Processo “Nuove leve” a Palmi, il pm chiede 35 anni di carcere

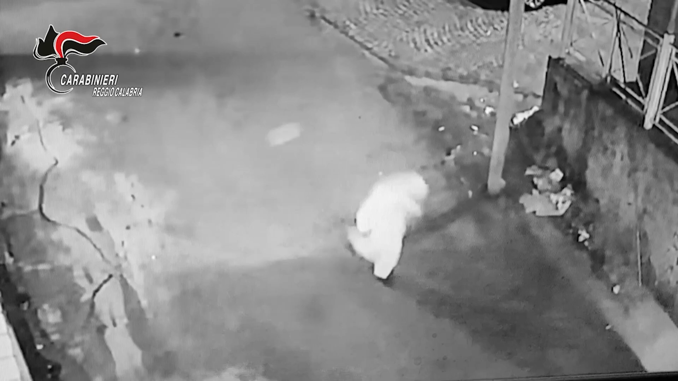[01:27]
Il sistema di sorveglianza riprese due persone con indosso delle tute bianche e volti travisati mentre esplodevano 18 colpi di pistola al portone di ingresso e alle garage dell'abitazione della donna.